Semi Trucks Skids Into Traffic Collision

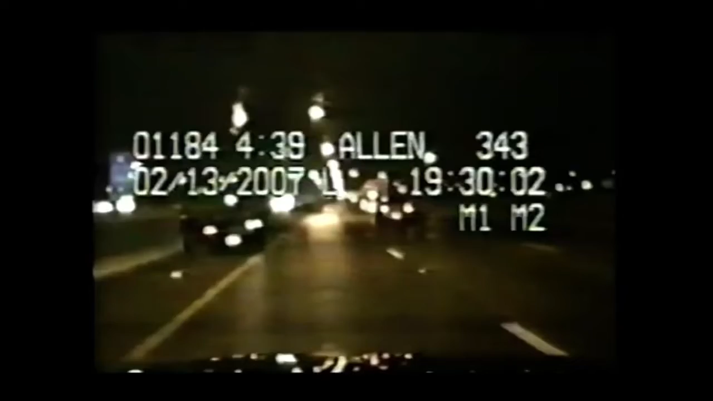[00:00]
On a dark, snowy night, even the smallest mistake can cause mayhem. These officers from Kentucky are attending a small car that hit a barrier in icy conditions. But despite the weather and the police presence, other cars still speed past. The accident victims appear unhurt, but another car loses control and hits the patrol car from behind,